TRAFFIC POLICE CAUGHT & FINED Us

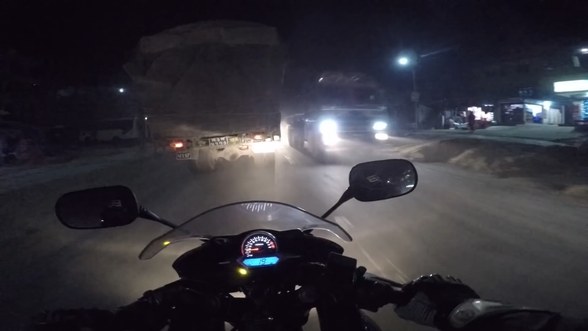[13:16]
उस्तो यो ट्रकले केही नदेख्ने अगाडि दुल्न दुलो छ. अघिदेखि हामी बसलाई भेटेपछि बिस्तारै नै कुदाइरहेछौँ. त्यही एराउन्ड 35-40 त्योभन्दा बढी गएको छैन. भाइ अगाडि नै गइसकेछ एक्लै अनि बस हाम्रो पछाडि छ.
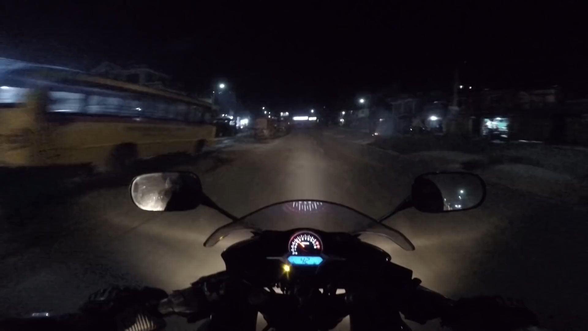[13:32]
अब फास्ट गरेर पनि के गर्नु आखिरमा उहाँ पुगेर बसलाई कुर्नै पर्छ है. किनकि बसमा एक दुईवटा झोला छ हाम्रो. अब त्यसैले गर्दाखेरि बिस्तारै जाने चुप्पो लाएर गफ गर्दै गीत सुन्दै भनेर हामी त्यही 35-40-45 होइन त्यति भइसक्यौँ क्या. चलाउँदा चलाउँदा वक्क भइसक्यो होइन.
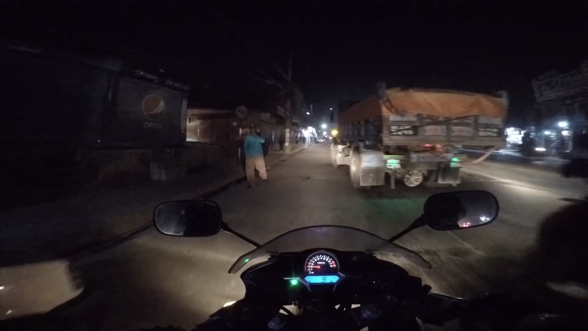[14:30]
बस चाँडो आयो भने चाँडो जानु हुन्थ्यो. इट्स फ्रिकिङ कोल्ड केस 8:37 PM. सो अति नै चिसो छ.